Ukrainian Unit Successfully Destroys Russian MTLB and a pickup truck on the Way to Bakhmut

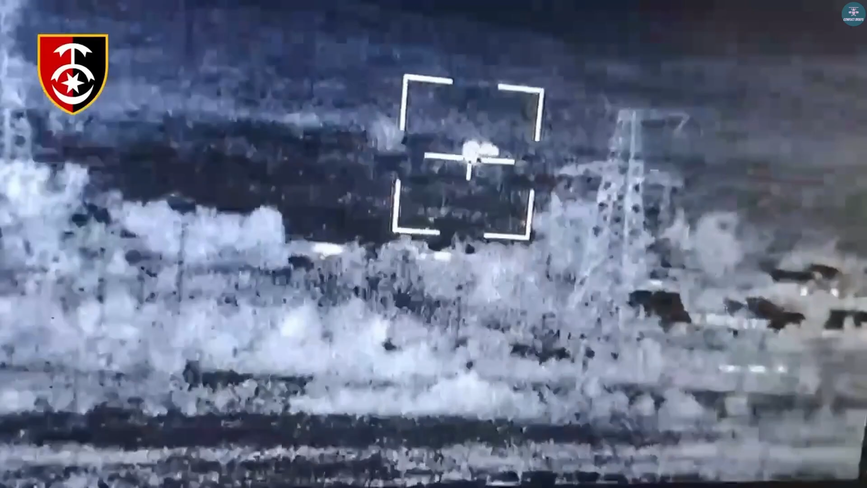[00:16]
They effectively employed a Stugna-P missile to set a hostile pickup truck, manned by Russian personnel and loaded with ammunition, on fire.
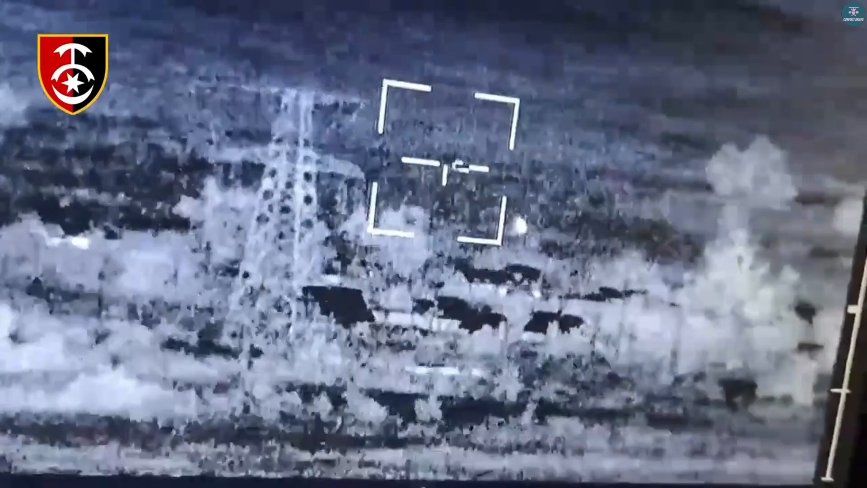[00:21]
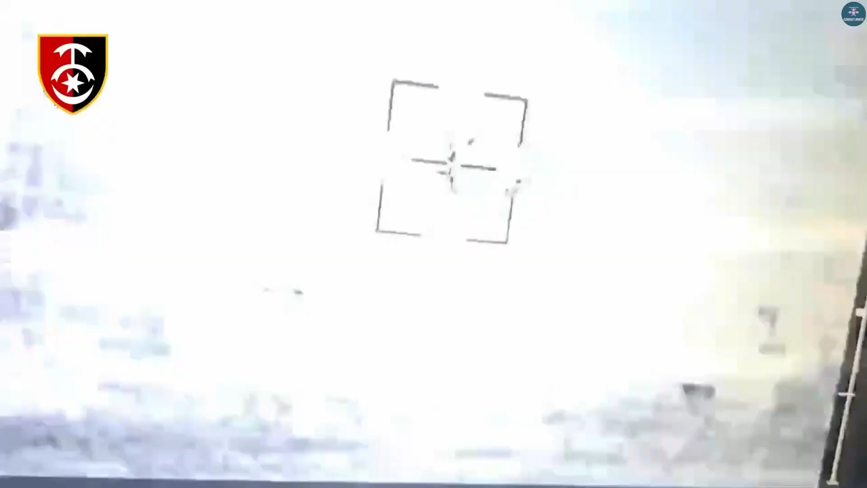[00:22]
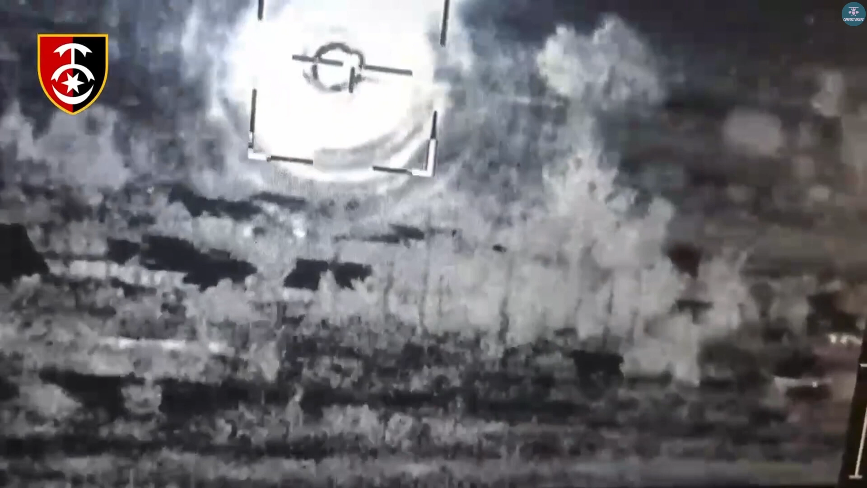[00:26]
Additionally, they discovered and destroyed a Russian MTLB at another location.